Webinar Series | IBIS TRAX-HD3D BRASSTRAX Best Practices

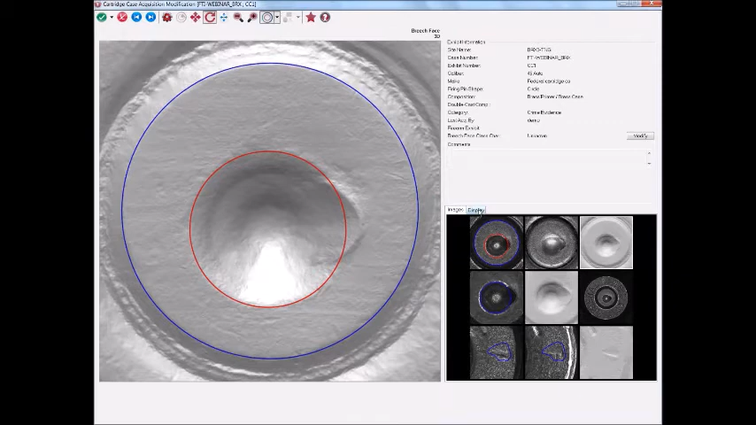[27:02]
If I go to the display tab here and if I choose an image overlay that is say ring light and I put a metallic composition like such as brass,
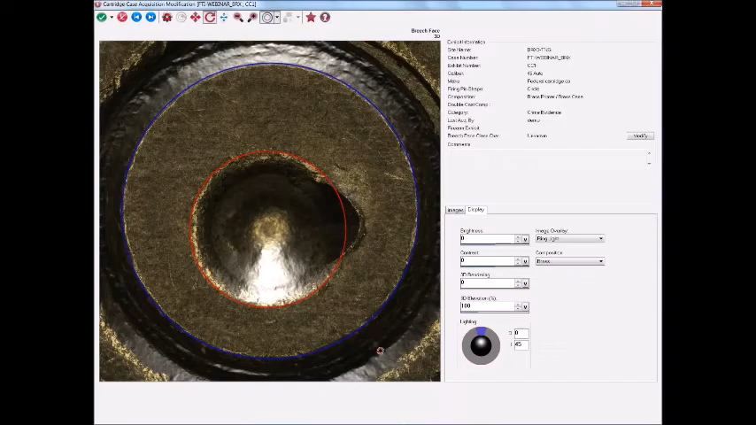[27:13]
then I can maneuver the 3D image underneath the light here and I can see exactly where the breech face ends and the firing pin begins. And see if I did a good job of placing the rings.
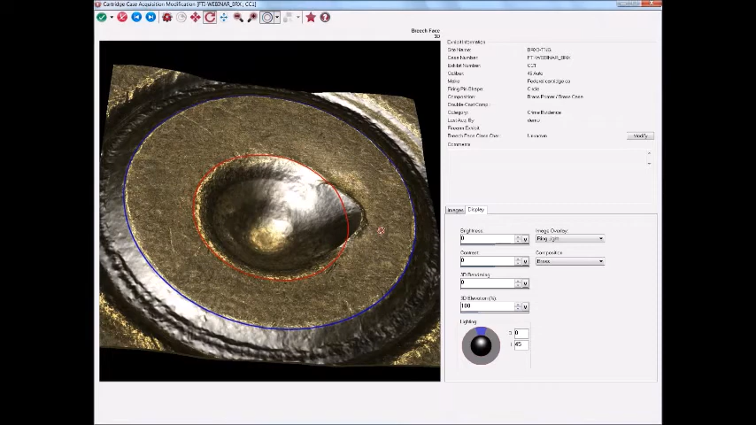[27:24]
So, that's the breech face 3D image.
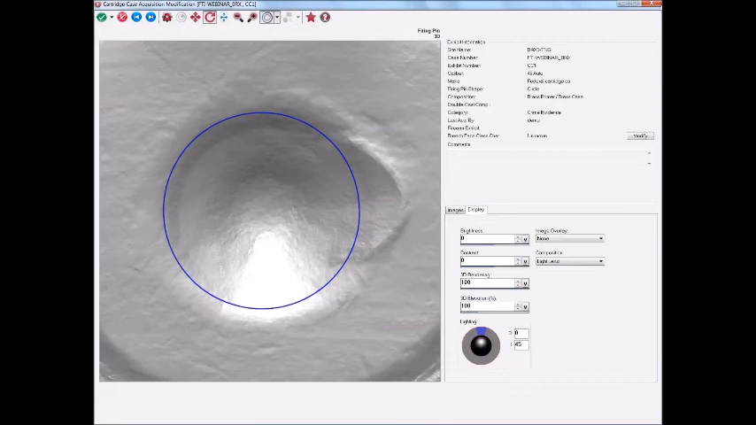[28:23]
If we put an image overlay of ring light and, again, a metallic composition on it, we can really see in 3D where that ring falls and if it's in a good position or if it needs to be altered slightly.
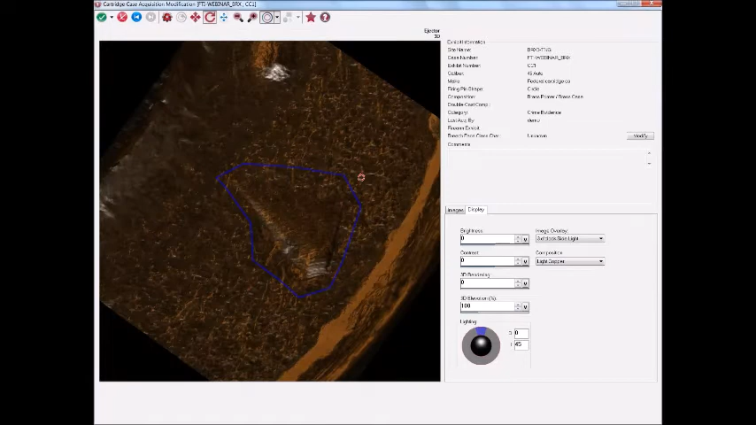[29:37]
If we rotate this around and even increase the 3D elevation just to exaggerate it slightly,
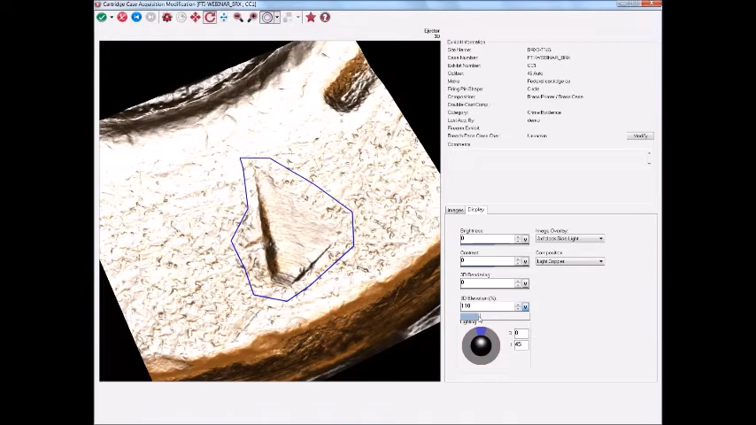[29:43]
we can see if we're including anything that we should be or if we're excluding anything that we shouldn't be.
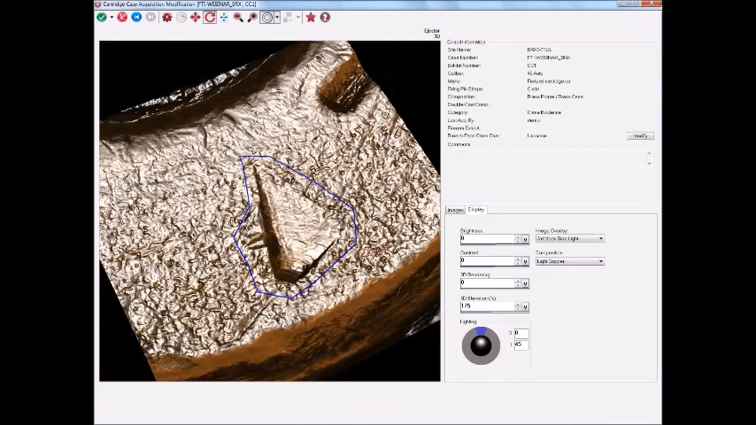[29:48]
And that's basically the complete set of images.
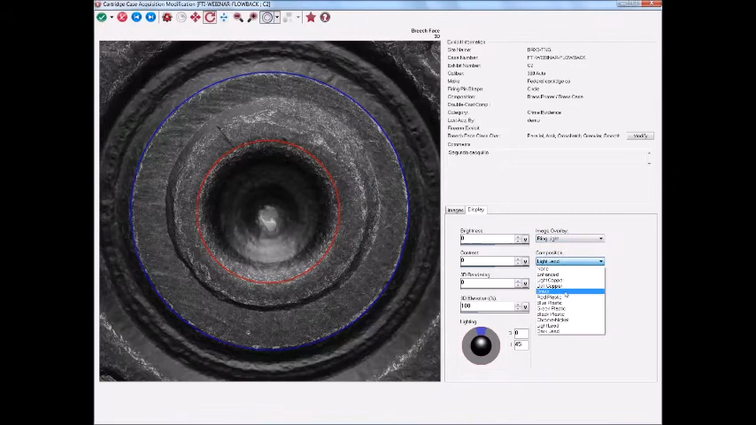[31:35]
If I look at it under the 3D, we can see here, by putting the overlay and composition on it, turning it on its side, and we can increase the elevation so we can see that area exaggerated.
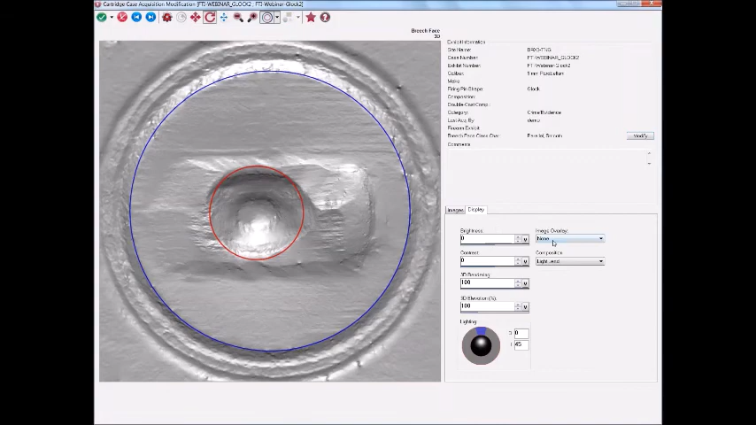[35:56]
I'm going to put the metallic composition on it again and turn it on its side. So, we can see that the shear mark here kind of comes in a little bit and intrudes a little bit on the firing pin impression. Now, that we want to include in our breech face area.